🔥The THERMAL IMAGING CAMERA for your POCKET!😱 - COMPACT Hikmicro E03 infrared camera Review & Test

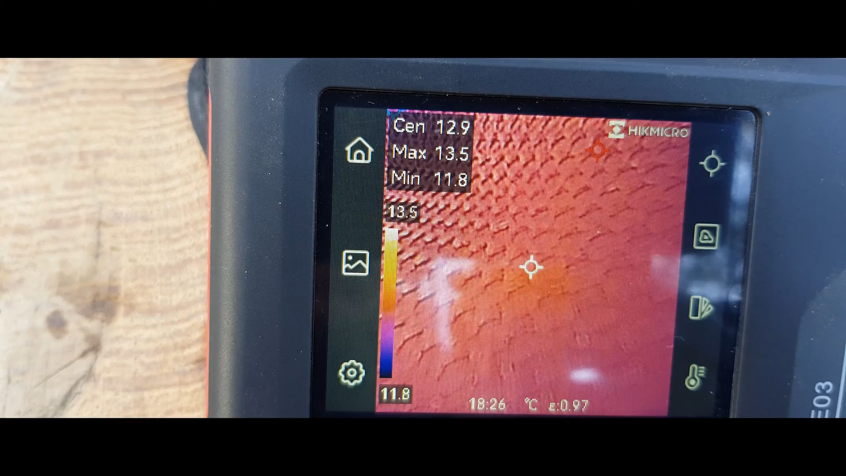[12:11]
On screen: spot 12.9°C, max 13.5°C, min 11.8°C, scale top 13.5°C, scale bottom 11.8°C
The device shines with numerous features, such as a large touch screen, the fusion of two cameras, and of course,